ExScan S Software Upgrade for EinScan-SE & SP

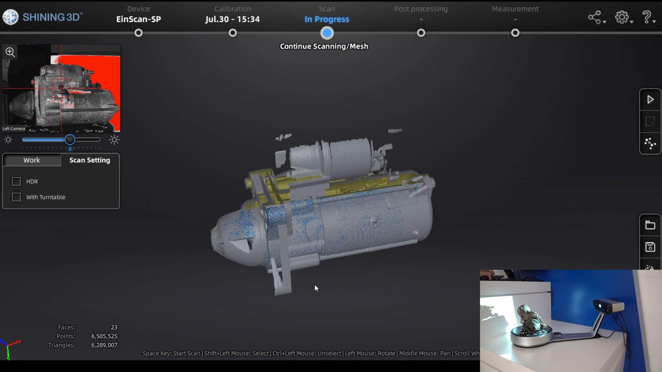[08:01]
and this time you can see for example it didn't align because it's exactly these parts where the the areas are missing so it couldn't align but no problem you can go here on the right side to the alignment mode
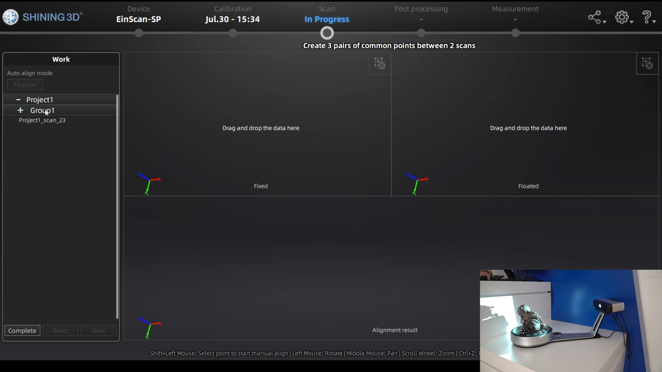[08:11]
and here you can choose the group one is the scan which i did before with the turntable and the other one is the single shot then here you see the different two different parts
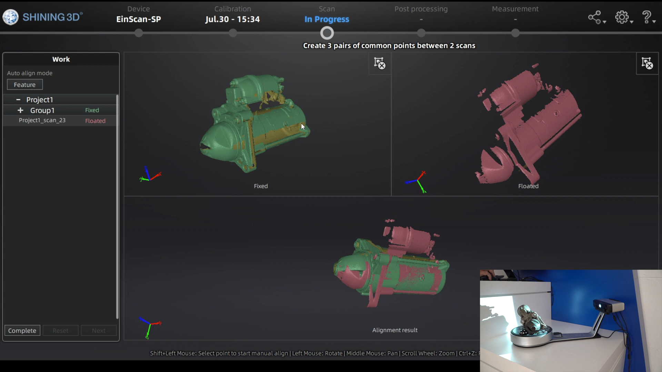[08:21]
or two different scans then i just position them to understand how is it and here with the alignment you can just choose three common points between these two scans two models and then the software will automatically align these two different scans
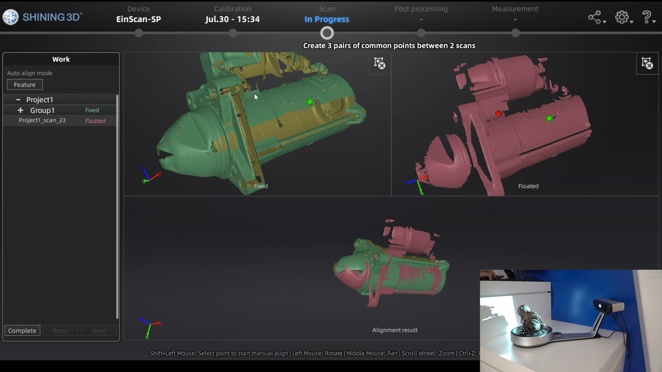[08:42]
also that part once you click the third point it will automatically calculate and now as
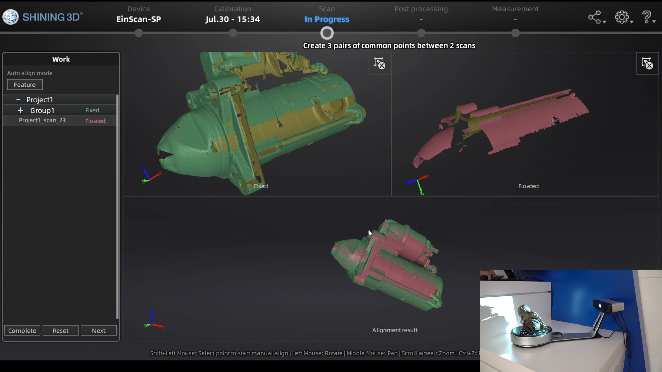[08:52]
you can see it aligned it perfectly these two scans once you are done we can click on complete
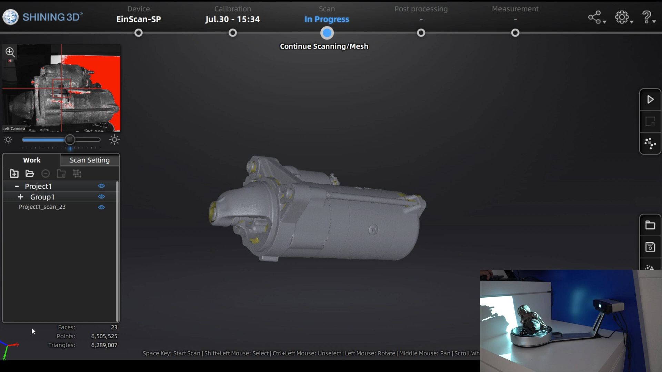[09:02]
and then you see the 3d model of this part
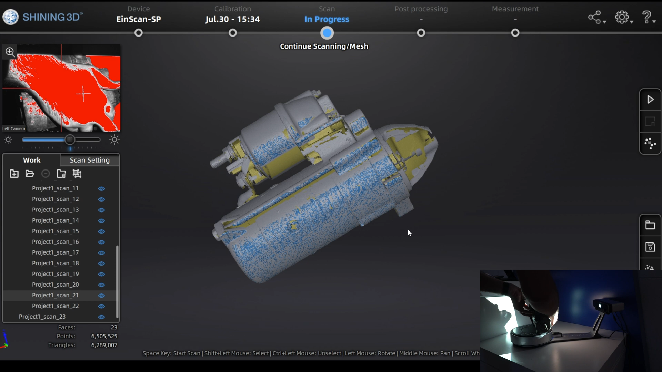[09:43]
Also another single scan from the parts which are missing. Here in the scan settings I will use the HDR mode now. The HDR mode as I said is choosing different brightnesses. It applies the different brightnesses.
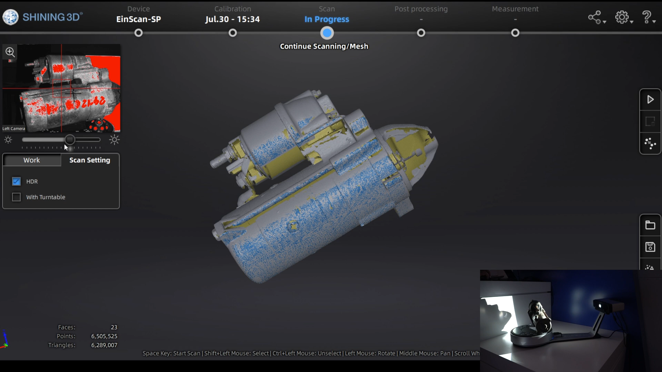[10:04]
So in this case you can also scan the black areas and also the white areas for example at the same time.
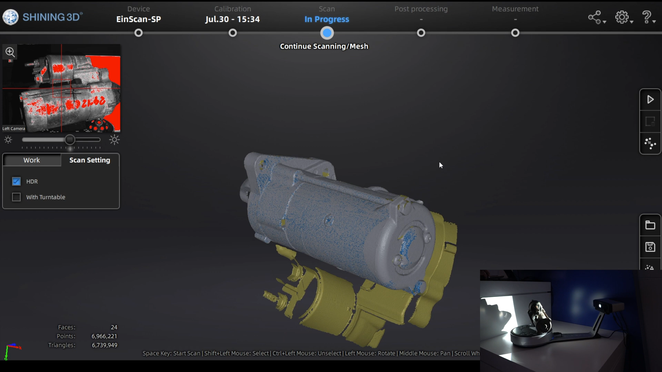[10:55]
And then you see also here it was a bit less for the scanner.
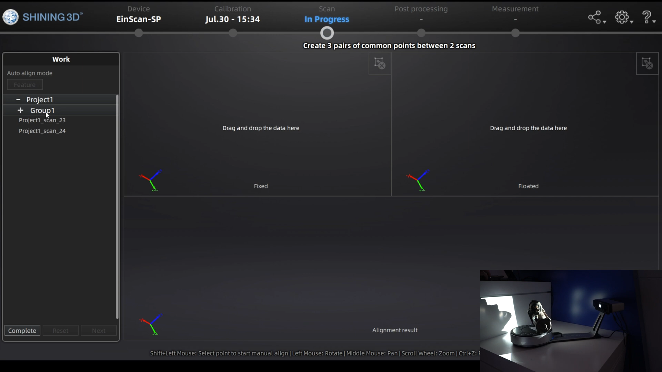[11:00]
That it couldn't align these parts. But no problem. You can any time go use the alignment function. Manual alignment function. And just choose three common points.
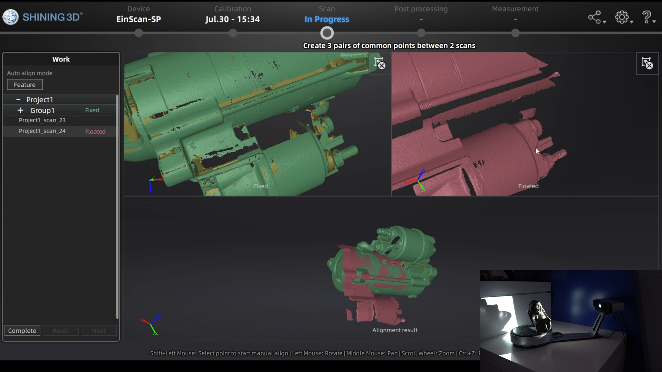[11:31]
And here also with the points. They don't have to be positioned perfectly. It's just approximately the points around these points. That they are quite in the same position.
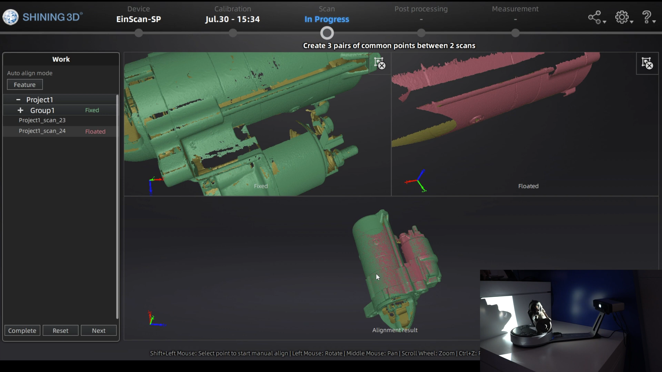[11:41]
And then as you can see also here. More from the bottom part. We can say we scanned a bit more. And complete. And then the model looks already quite good.
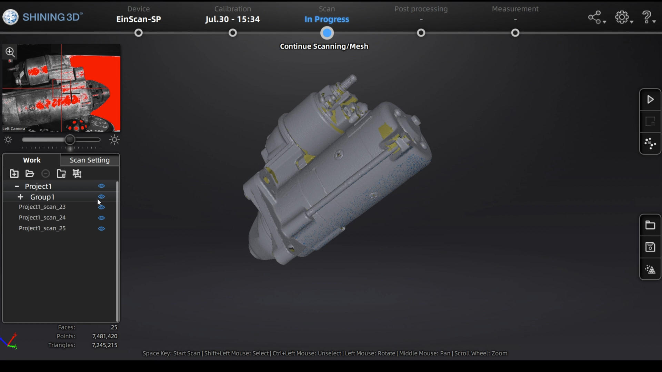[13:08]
You can always scan more of the parts.
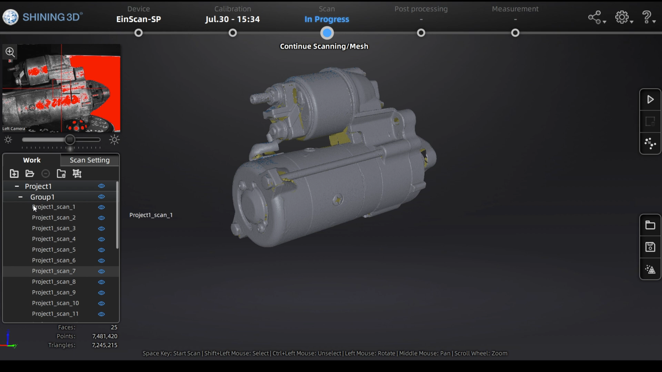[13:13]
You can not over scan it. But for this part for example. It's enough. If you want to do for example. Reverse engineering. It will be more than enough.
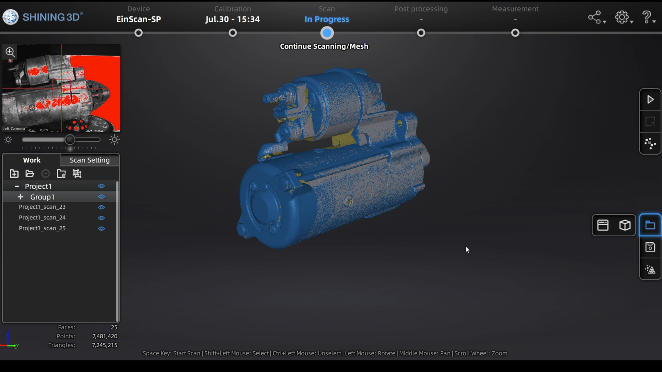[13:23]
Here you have the needed. Features. And then once you are ready. You can just go on the right bottom side. To mesh. You can choose a watertight model. Unwatertight model.
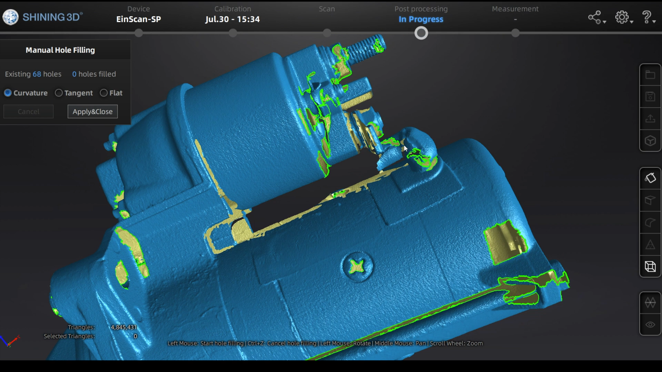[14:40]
between curvature tangent flat how you want to and close these holes or this one hole so
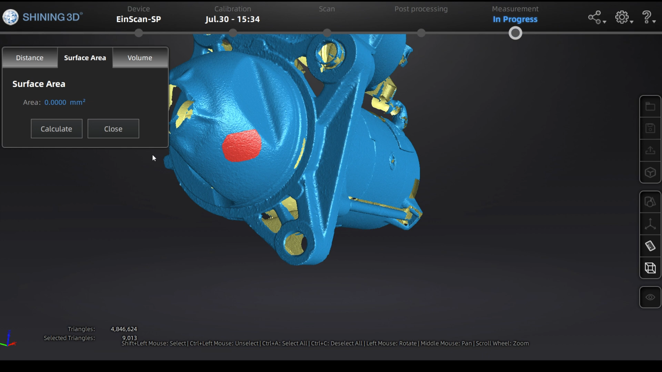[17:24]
just choose it and then it calculates this area very fast the